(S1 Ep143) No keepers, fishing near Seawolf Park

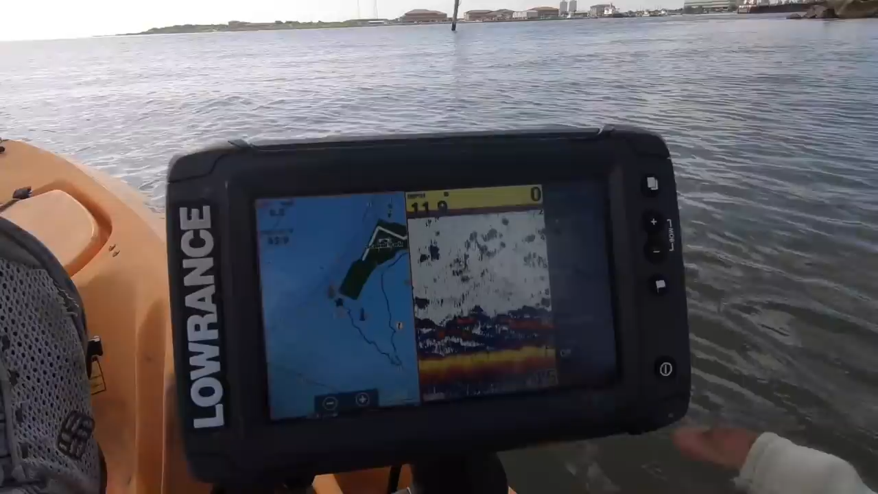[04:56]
Every bit of that. That's all sand trout. I've caught two with a spoon so far and one with the hoagies.
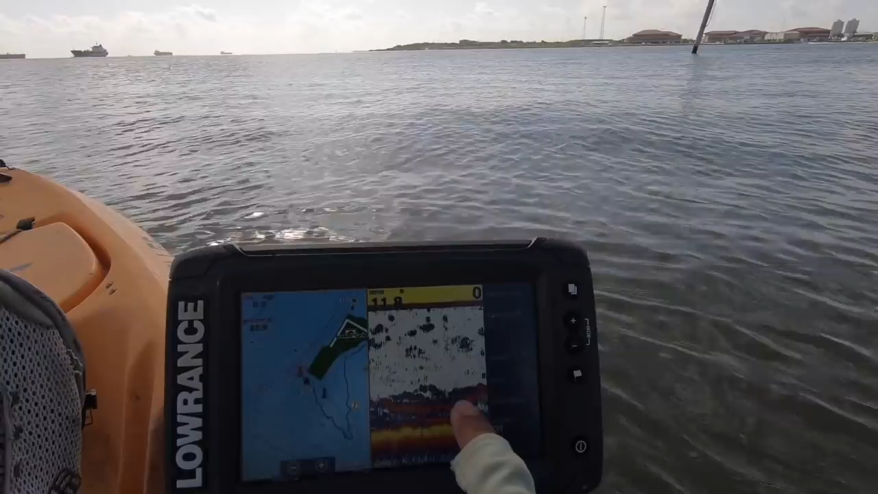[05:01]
I also had another bite. Just letting it drop down about six seconds.